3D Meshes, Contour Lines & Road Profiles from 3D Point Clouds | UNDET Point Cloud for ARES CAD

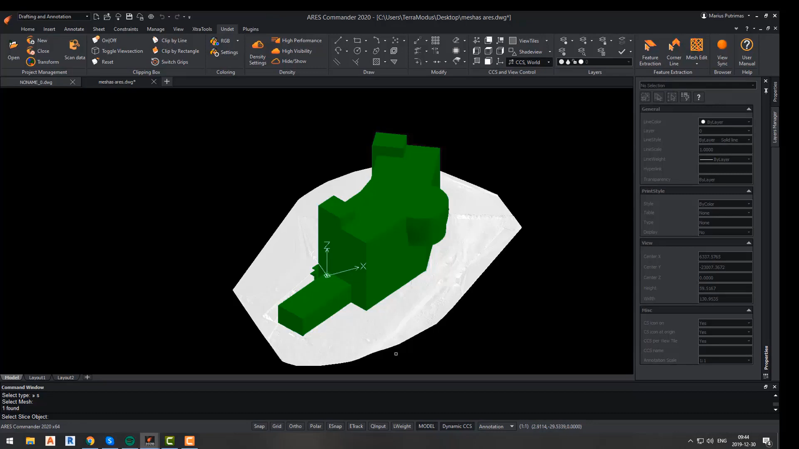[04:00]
Here, I have an outline of my building,
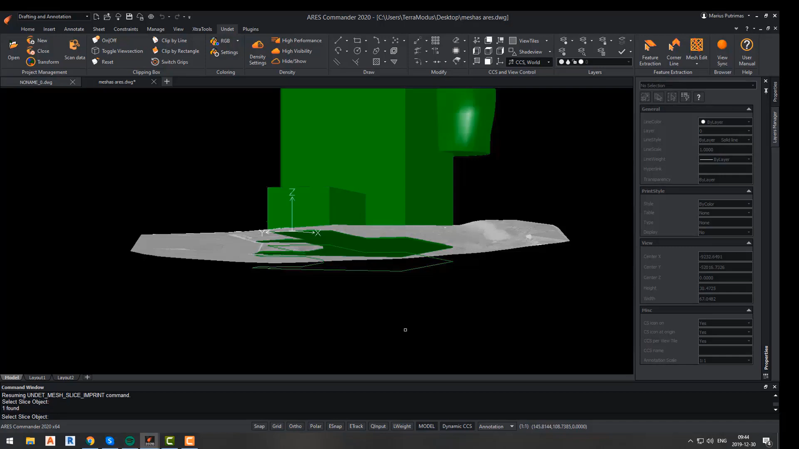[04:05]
so I will select it as my object and slice it from the main mesh.
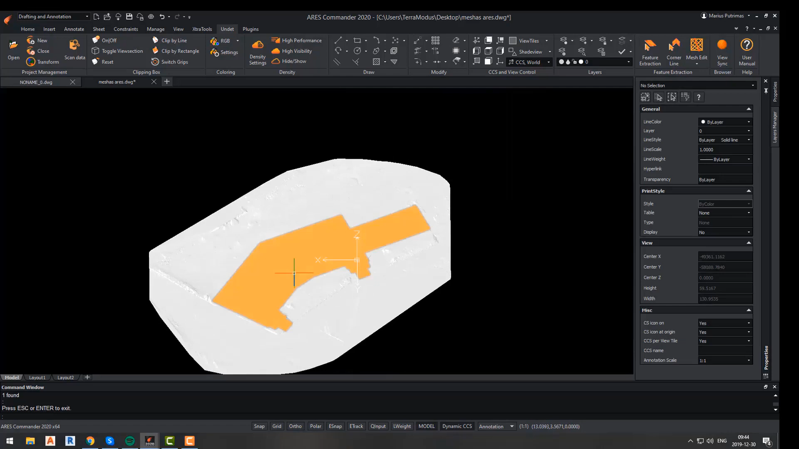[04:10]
As you can see, that area was sliced out perfectly. Another function is erase faces.
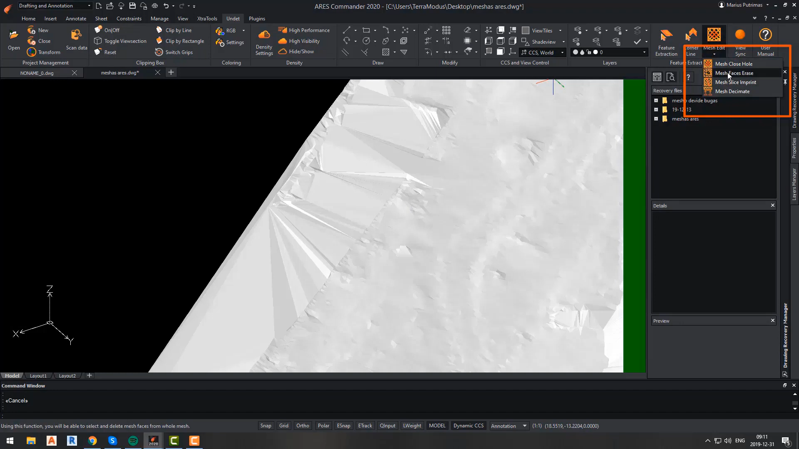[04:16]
And this function will allow you to erase unwanted or unnecessary faces from the mesh.
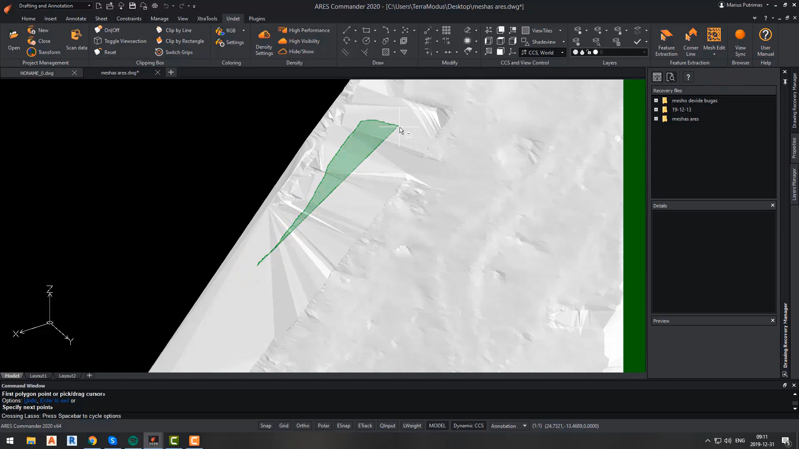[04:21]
Simply click the erase face button. Select faces by drawing a polygon and that's it. All faces that will be inside the drawn polygon will be deleted. The last function that we will talk about is the close hole function. It will allow you to close any hole that there is or was made in your mesh. The only thing is that while performing this function,
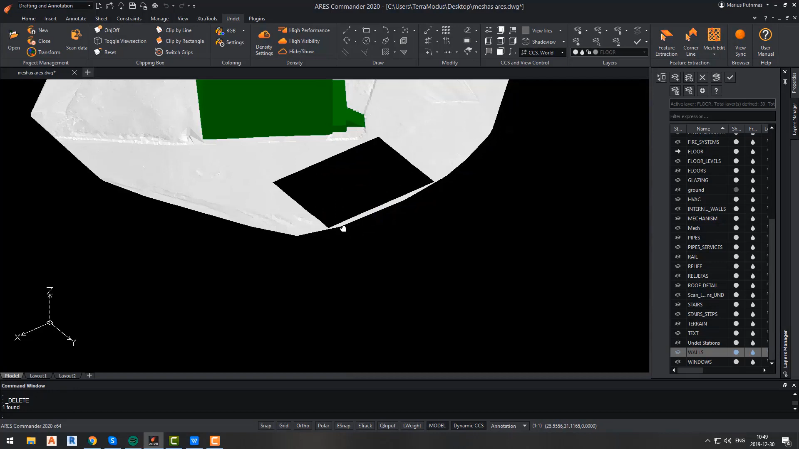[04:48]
you have to turn on the 3D wireframe mode. Because otherwise, it will not work.
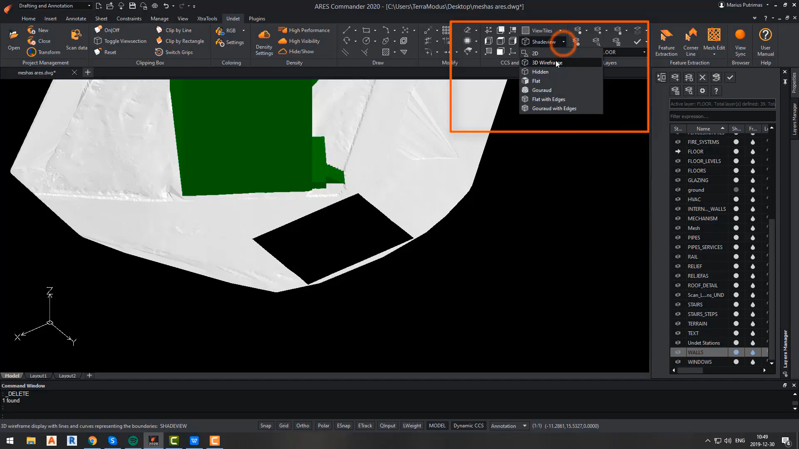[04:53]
After that, simply specify the edges of the hole and that's it. The hole was closed.
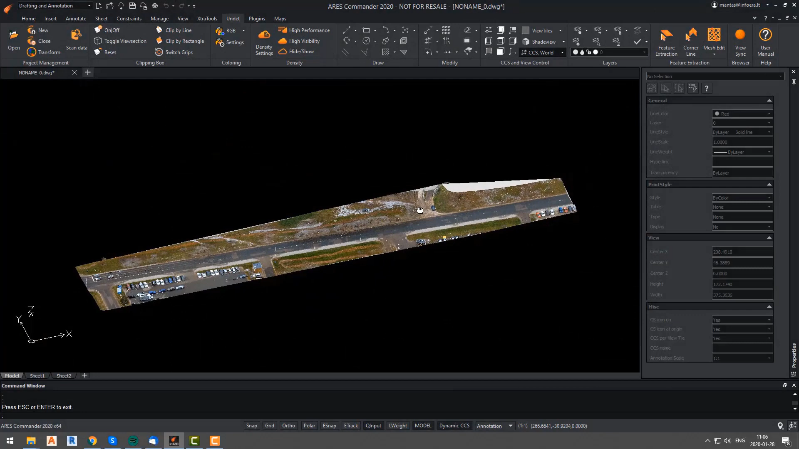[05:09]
Now, we will start from road profiling.
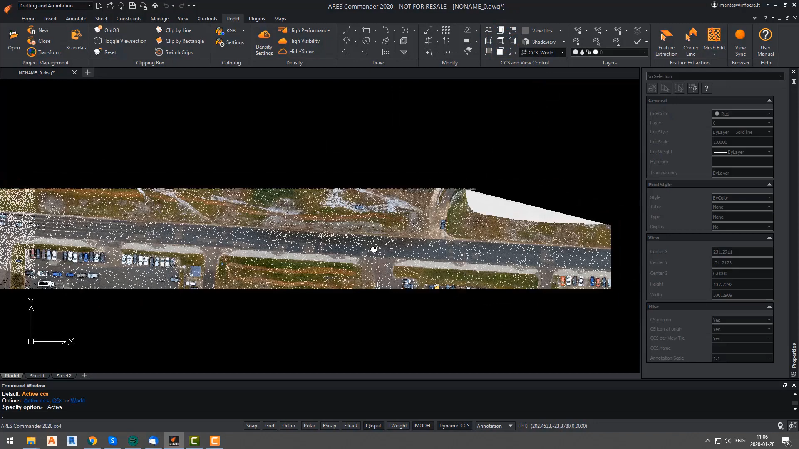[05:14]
Here, we have the mesh of the road that we generated beforehand.
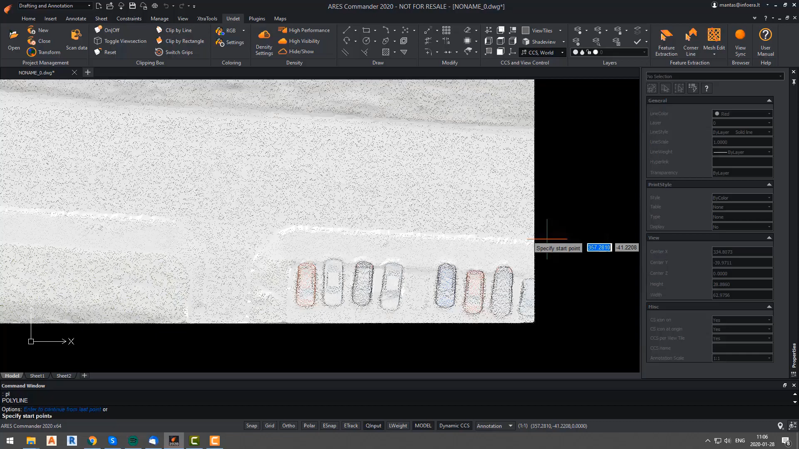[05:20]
We will start from drawing the outline of our road.
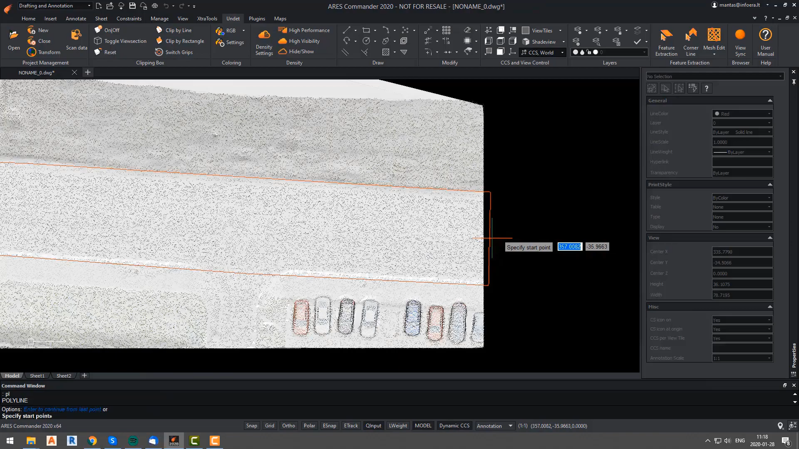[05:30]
Simply follow the outline of the road. After we have the outline of our road, we will draw the axis of that road. Now, we will draw a line which will be perpendicular to our axis.
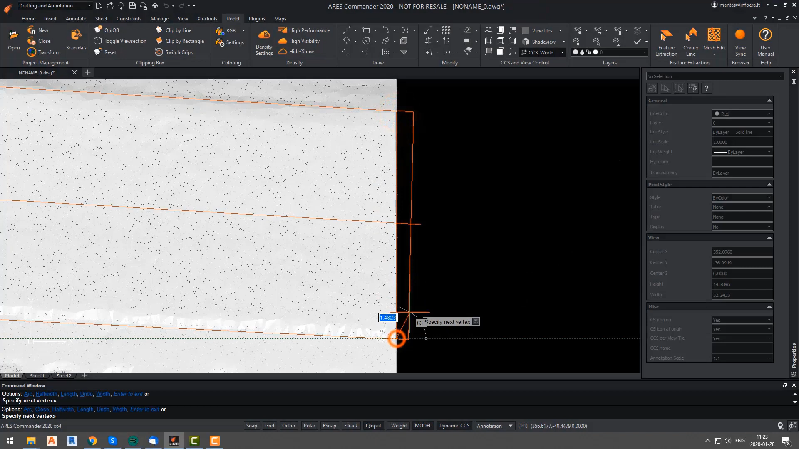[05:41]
And we will use the array path function to array that perpendicular line through our axis. Let's say we want our lines to be 1 meter apart.
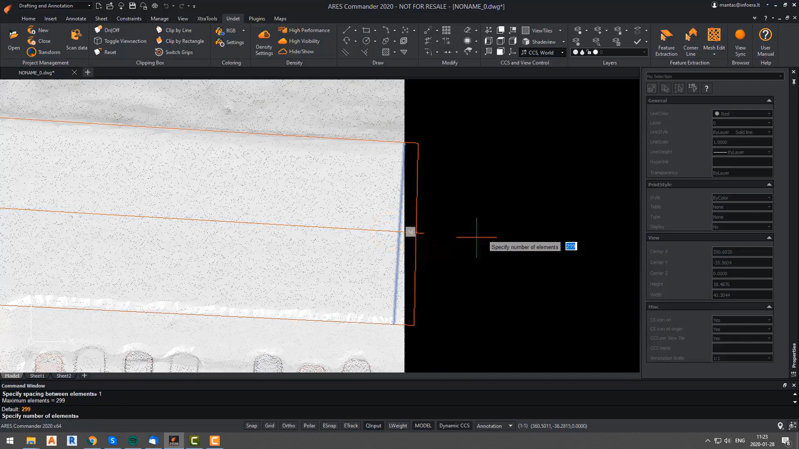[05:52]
As you can see, we have almost 300 lines. Now, we will use the slice mesh function and we will slice out our road from the main mesh using the outline that we have just drawn.
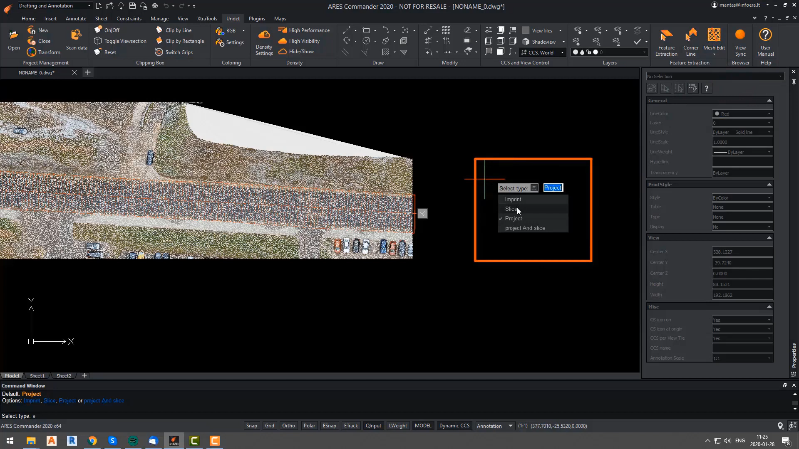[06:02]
We will select WCS for world coordinate system.
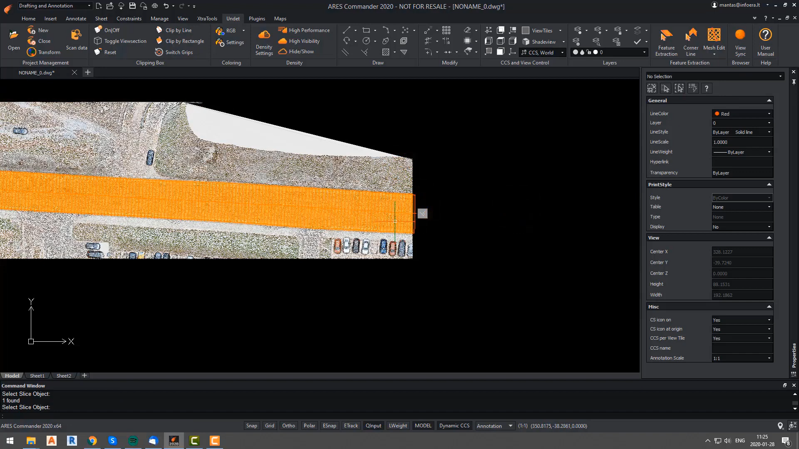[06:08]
And we will select slice as a function that we want to run.
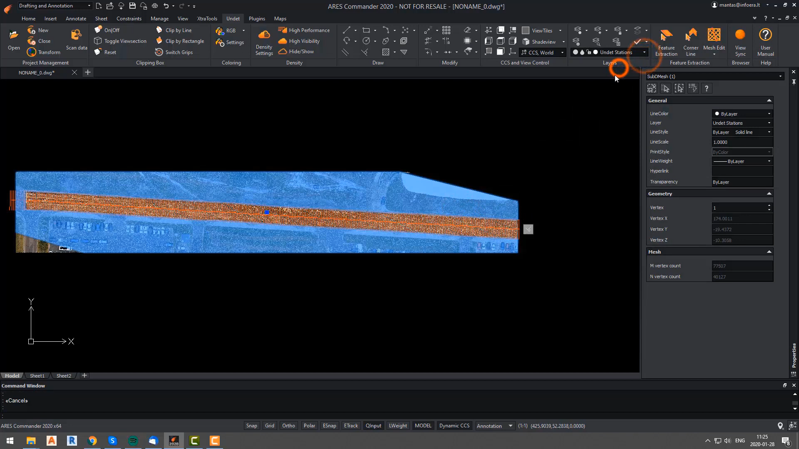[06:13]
And then we will select mesh and the outline of our road. Here, we have our road sliced out of the main mesh.